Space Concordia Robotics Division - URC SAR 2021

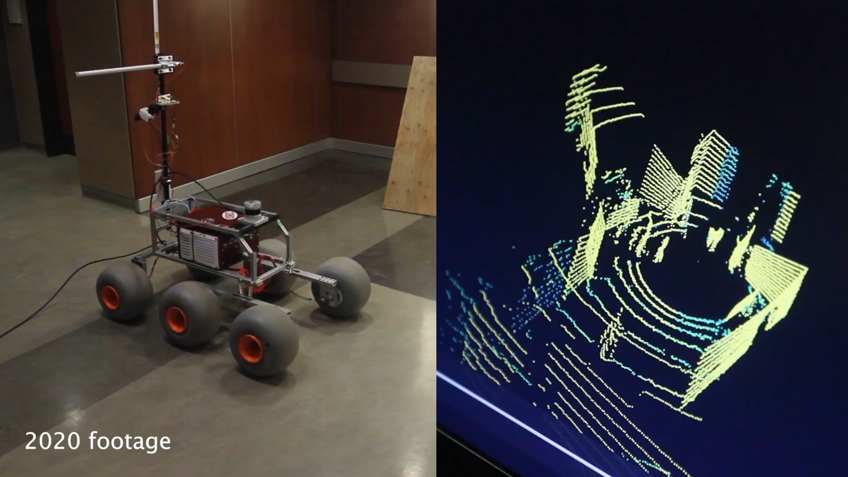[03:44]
The 3D LiDAR is capable of mapping up to 120 meters of terrain with a free 60 degree view.
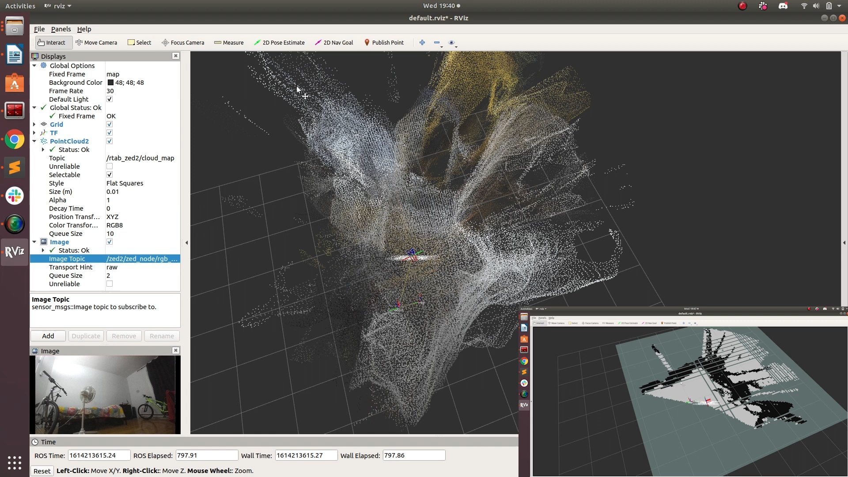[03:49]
This map will then be fused with the output of the SED-2 camera for a more accurate mapping of the terrain.